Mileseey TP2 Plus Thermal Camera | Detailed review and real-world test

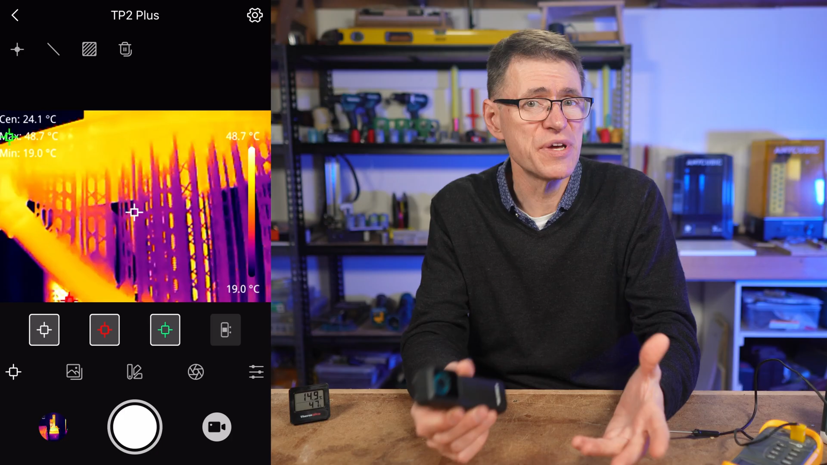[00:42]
On screen: max 48.7°C, min 19.0°C, scale top 48.7°C, scale bottom 19.0°C
mentioned to MILC that this camera would be great for reading temperatures in 3D resin printing applications so they asked me to do a review.
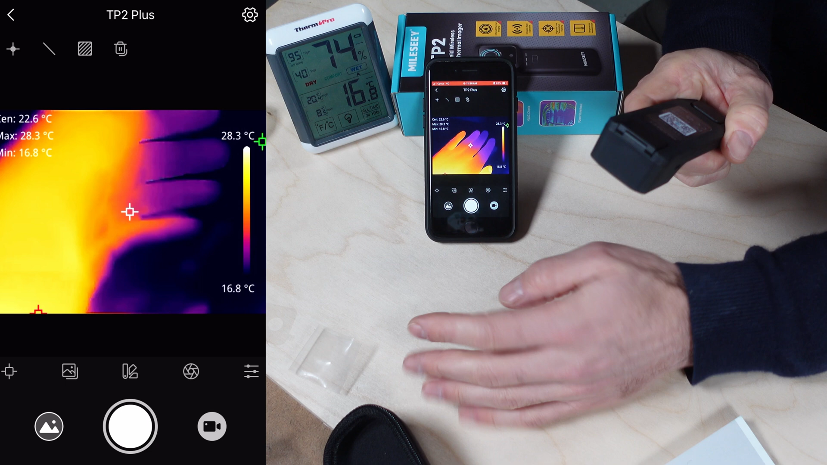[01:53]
On screen: spot 22.6°C, max 28.3°C, min 16.8°C, scale top 28.3°C, scale bottom 16.8°C
Once connected you can see here that the camera responds very quickly to me placing my hand in front of it and then moving my fingers around.
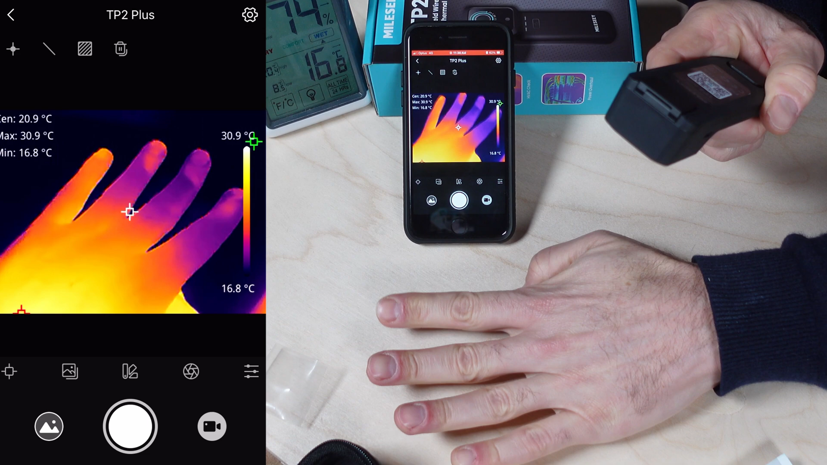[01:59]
On screen: spot 20.9°C, max 30.9°C, min 16.8°C, scale top 30.9°C, scale bottom 16.8°C
When I first used the camera I was surprised at how quick this was and how the camera immediately picked up that my fingers were so cold.
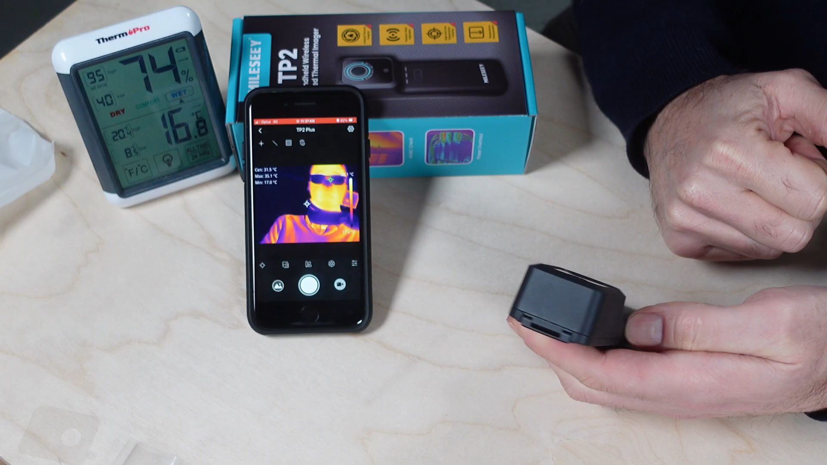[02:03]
Every now and again the screen does appear to refresh which causes a slight delay but I'd have to say that lag is, well it's definitely not an issue with the TP2 Plus.
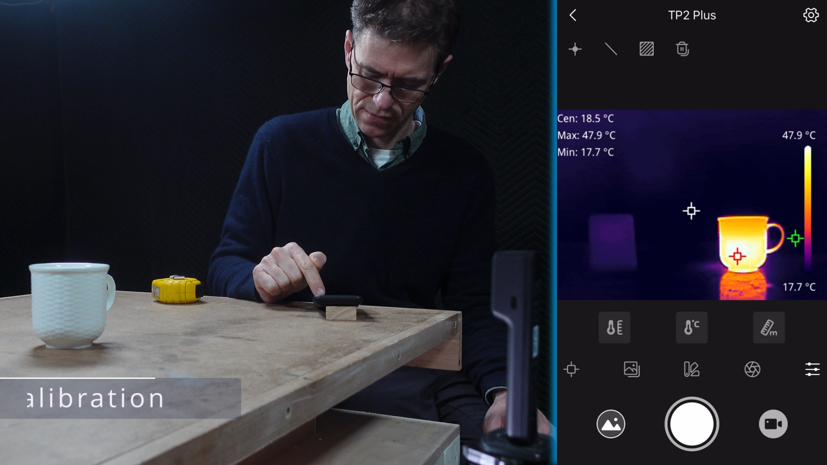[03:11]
On screen: max 47.9°C, min 17.7°C, scale top 47.9°C, scale bottom 17.7°C
Here I can set my distance units and then temperature units and then use those units to set some basic calibration. You'll notice that I had a thermometer on the bench telling me that the atmospheric temperature is 18.5 degrees Celsius.
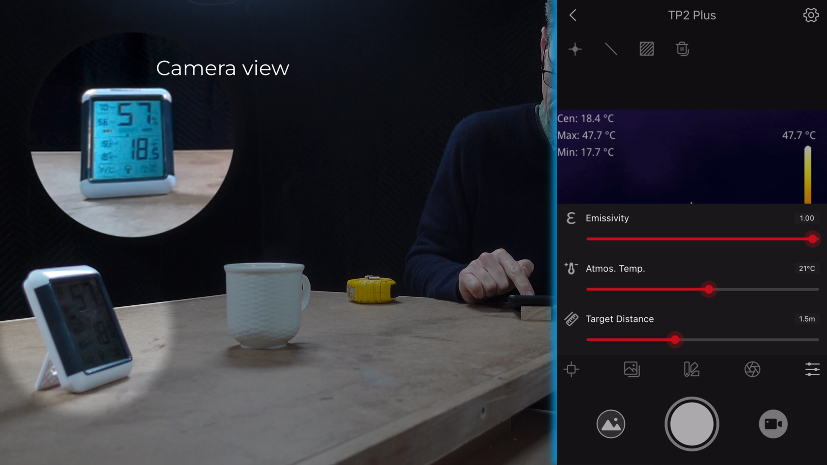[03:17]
On screen: max 47.7°C, min 17.7°C, scale top 47.7°C
I'll use this to set the atmospheric temperature down to 18 for the camera.
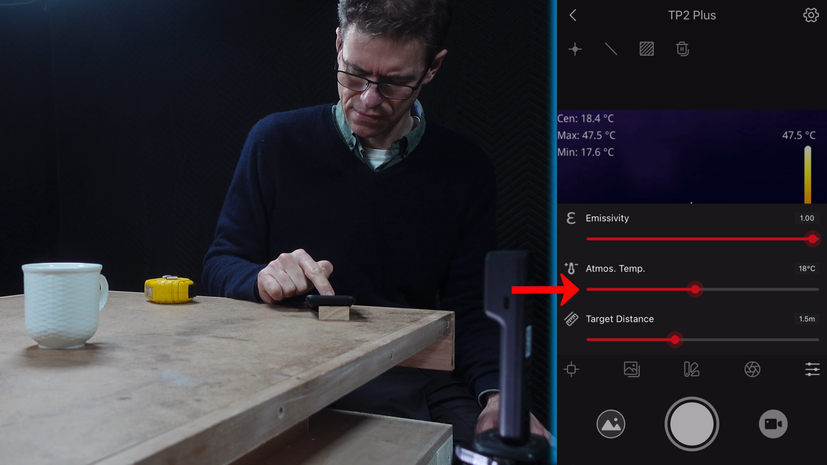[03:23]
On screen: max 47.5°C, min 17.6°C
Then I'll set my target distance. In this example I've got this set to 500 millimetres or 0.5 metres.
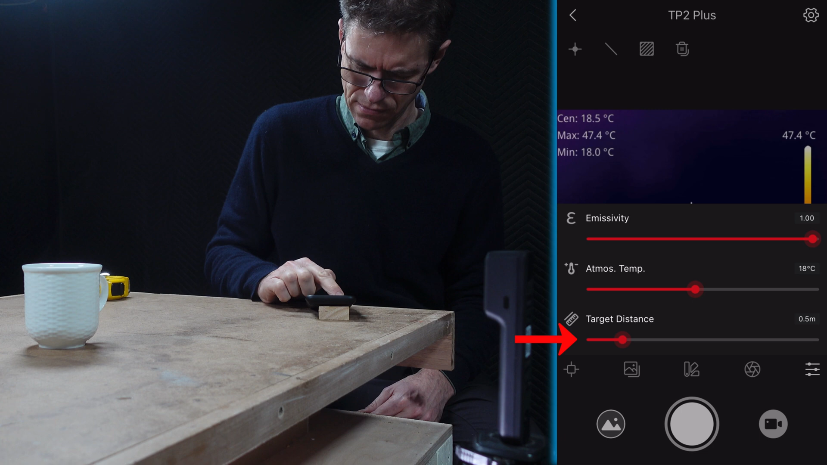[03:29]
On screen: max 47.4°C, min 18.0°C, scale top 47.4°C
Tapping this icon allows me to toggle the display of the centre, maximum and minimum temperature point settings.
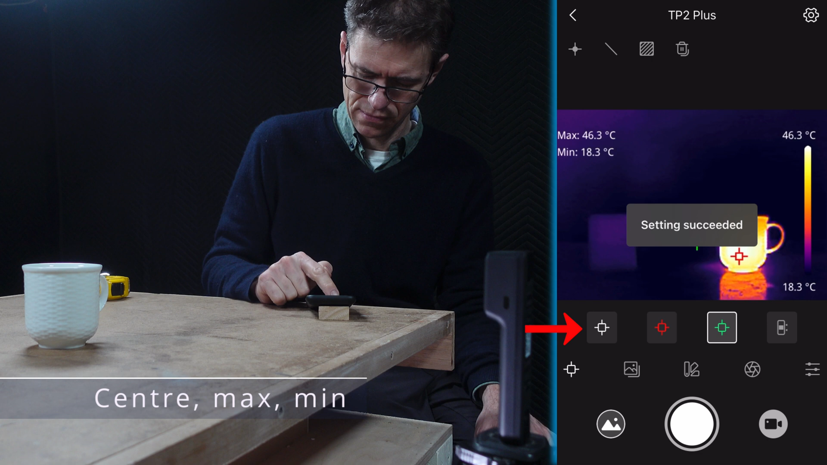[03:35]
On screen: max 46.3°C, min 18.3°C, scale top 46.3°C, scale bottom 18.3°C
You can see the white centre marker here and the red and green maximum and minimum markers floating around measuring the temperature. This can be useful if you want to focus only on a particular temperature or if you need to turn them off because things are getting a bit busy on the screen and you'll see that in the resin printing demonstration.
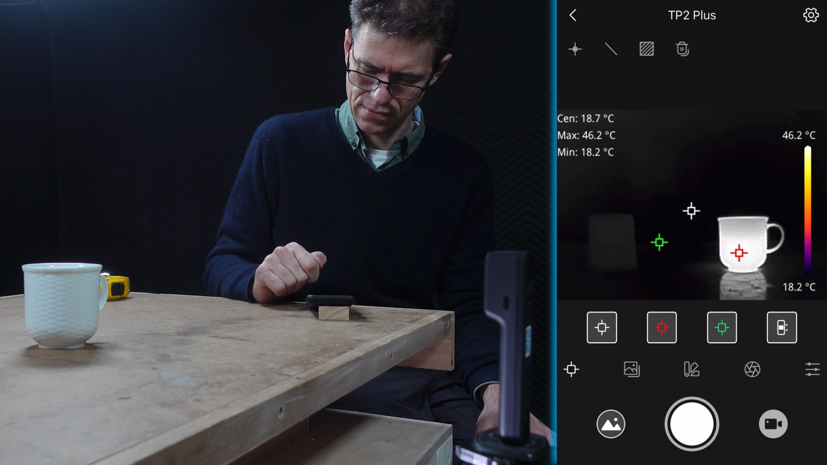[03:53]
On screen: max 46.2°C, min 18.2°C, scale top 46.2°C, scale bottom 18.2°C
This icon is for the isotherm function.
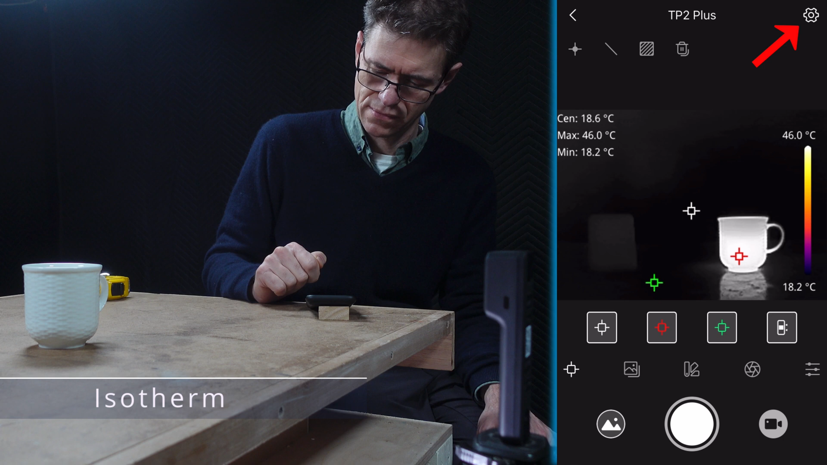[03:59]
On screen: max 46.0°C, min 18.2°C, scale top 46.0°C, scale bottom 18.2°C
This allows you to isolate a temperature range and only display data for that range. This can be very useful.
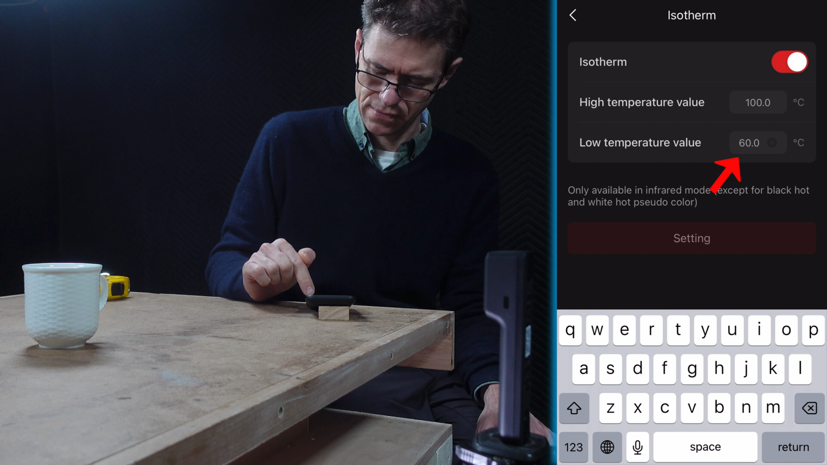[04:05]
I'll change the current range by adjusting the low temperature and then tap setting to turn it on. Then, going back to the main display, you can see that there are no results for that range of 70 to 100 degrees.
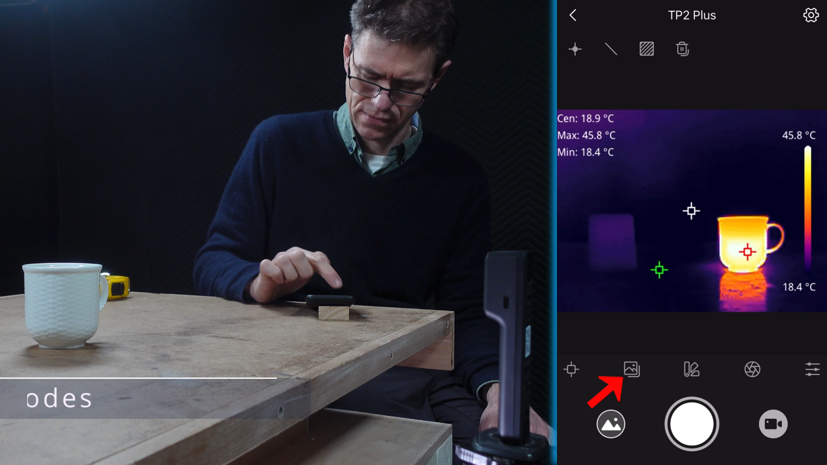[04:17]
On screen: max 45.8°C, min 18.4°C, scale top 45.8°C, scale bottom 18.4°C
Moving on to image mode switching, we've seen the visible mode already, which could also be very useful to use simply as an inspection camera for hard to get at places.
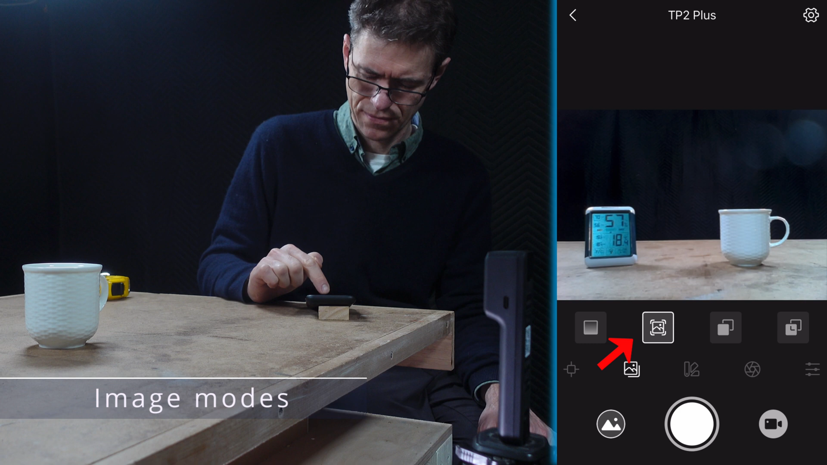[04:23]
Then there is picture in picture, which lets you see the infrared over the visible view.
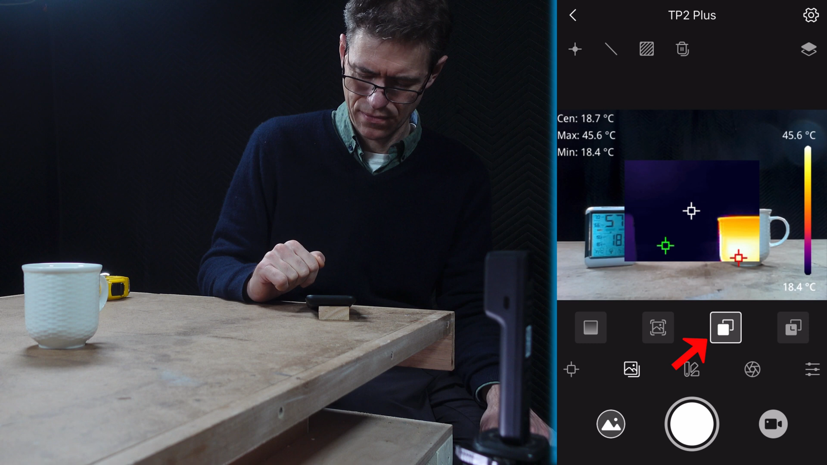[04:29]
On screen: max 45.6°C, min 18.4°C, scale top 45.6°C, scale bottom 18.4°C
And then possibly the most useful is fuse mode, which lets you see the entire infrared image fused or blended with the entire visible mode.
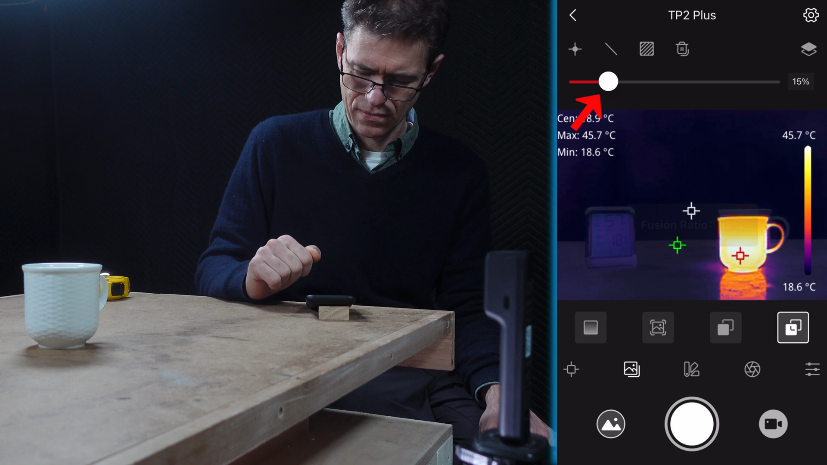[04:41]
On screen: max 45.7°C, min 18.6°C, scale top 45.7°C, scale bottom 18.6°C
Notice that up the top here I can use the slider to vary the amount. Lowering the amount gives more infrared and increasing the amount gives more of the visible mode. I found that somewhere around half way works quite well. You can also change the color palette of your screen, including red-grey, white-hot and black-hot. I'm going to leave mine set to iron.
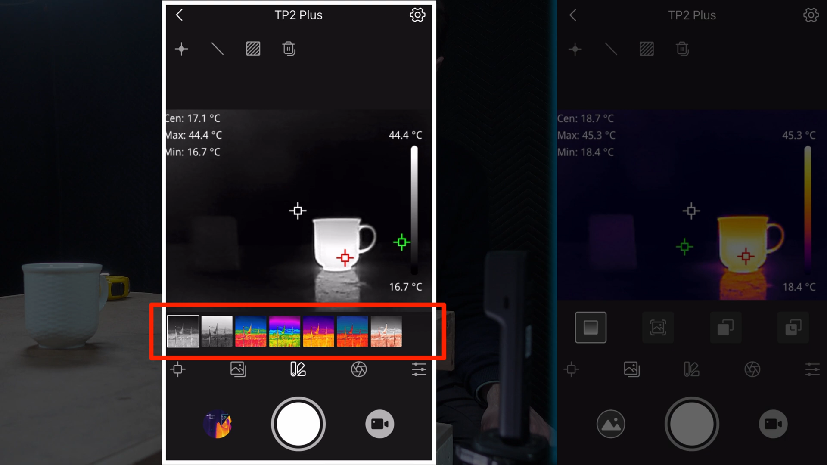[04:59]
Now let's take a look at these icons across the top.